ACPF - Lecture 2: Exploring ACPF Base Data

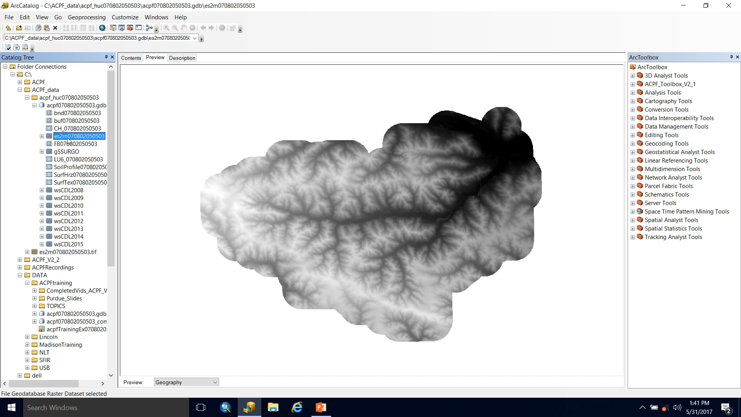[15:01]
So hit okay and let's take a look at the file geodatabase and there it is sitting there and everything looks good to me. If we open up the properties we can see that basically everything's the same except for now my data type is a file geodatabase roster dataset which is good.
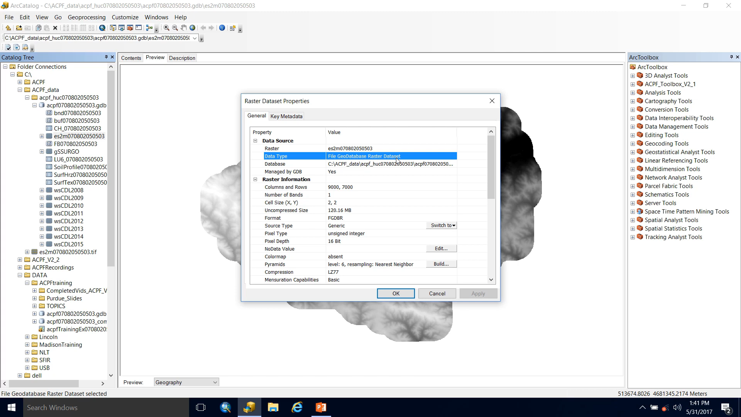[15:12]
Here's a brief recap of everything we just went over with your ACPF geodatabase and DEM download.